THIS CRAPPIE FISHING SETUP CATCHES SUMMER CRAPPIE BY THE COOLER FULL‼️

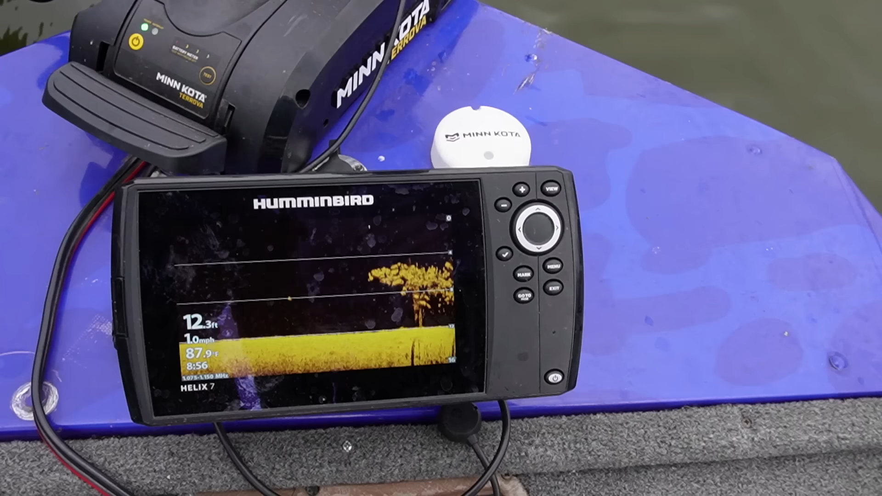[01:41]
there we go that look guys these are crappie and those look like some good little individual fish right there up top the side look at that
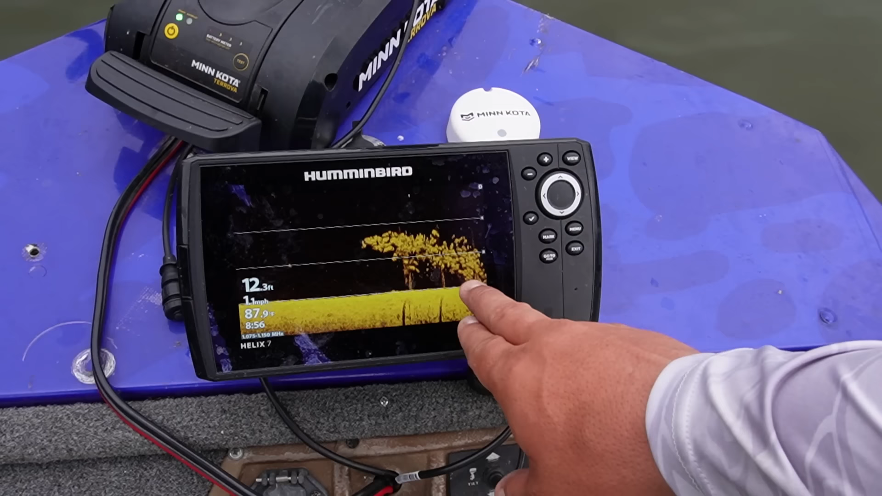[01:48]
On screen: depth 12.3 ft, water 87.9°F
transducers about two foot in the water so walker we're going to start about eight
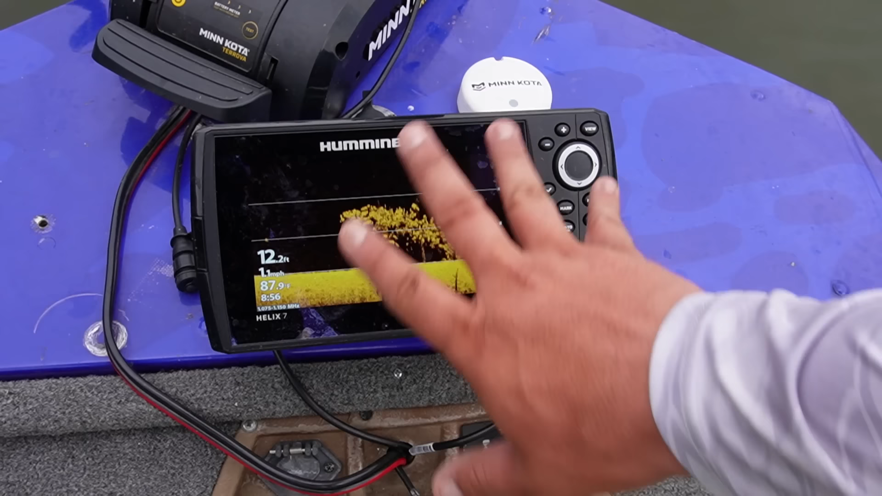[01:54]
On screen: depth 12.2 ft, water 87.9°F
foot deep and work her way down if you're ready for this adventure today smash that like button it really helps out and i want you to do me a favor